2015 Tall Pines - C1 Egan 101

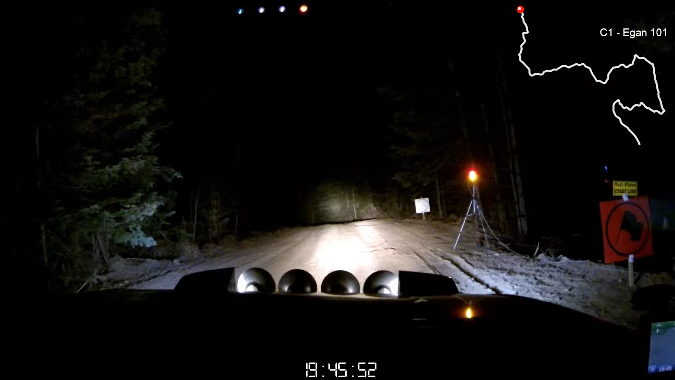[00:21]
Left 5 over crest. Off camber. 80. Right 5 opens at crest. And left 6 long. 80. Small... At the end is a small crest into right 4 plus. 60. Right 5. 60.
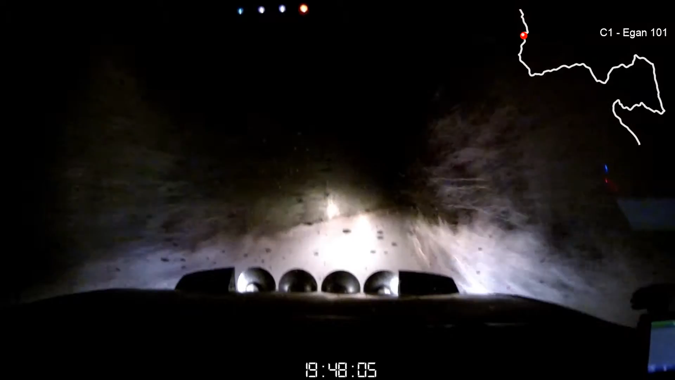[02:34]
Into left 6. Opens at crest. Into caution crest right 6. 30. To a right 5 short over small crest. 50. To a right 6 over crest. Into turn.
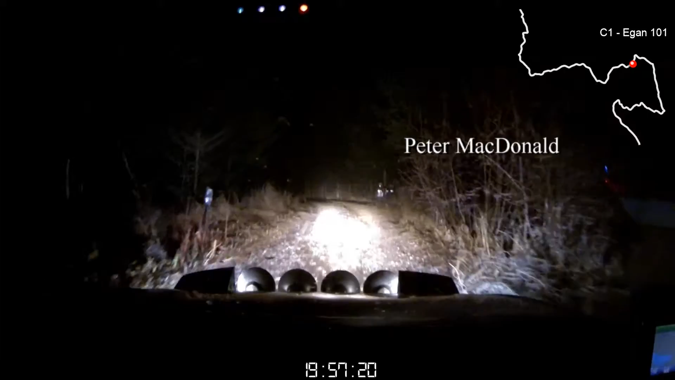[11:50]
Left 4 long. Left 4 long into right 5 minus. Opens long into double caution crest. Right 6 short. And rough dip. And rough dip. Double caution. Right 6 short. Just double caution right. Rough dip. And small crest. Left 6. 6. 70. 70. Bump. 70 over bump. There's a left 6 plus over small crest. 70 through water. Maybe.
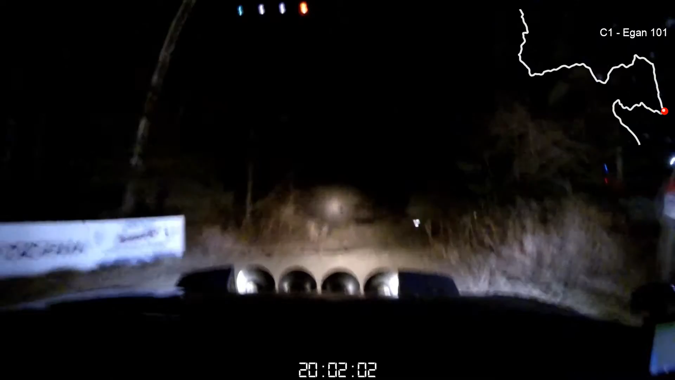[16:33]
30. 40. At the end is a left 4. Left 4. Left 4. 40. Right 3 minus. Over crest. No cut. 70. Right 4 plus. Into. Right 4 minus.